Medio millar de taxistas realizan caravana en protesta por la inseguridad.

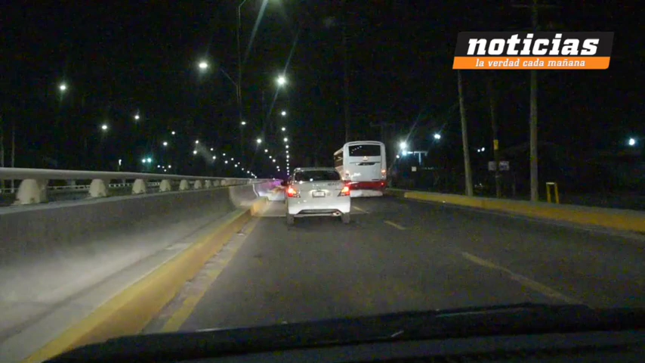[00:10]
Según los comentarios recogidos de carro a carro, es que ya son varios los choferes de Uber que han sido asesinados y exigen a los gobiernos que hagan algo. Esta es la protesta que se está viviendo esta noche de 3 de abril del 2018. Sobre ya la carretera libre a Celaya. Hemos visto la presencia de algunas patrullas de la policía estatal, sin embargo los han dejado manifestarse libremente.
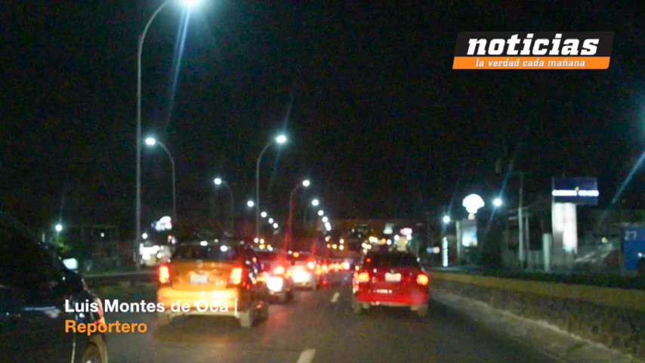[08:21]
sigue la protesta, y imaginamos que podría llegar hasta lo que es 5 de febrero, según vamos viendo las cosas. Ya la manifestación, la protesta, está tomando ahora ya 5 de febrero, con dirección hacia Querétaro, hacia el centro de la ciudad.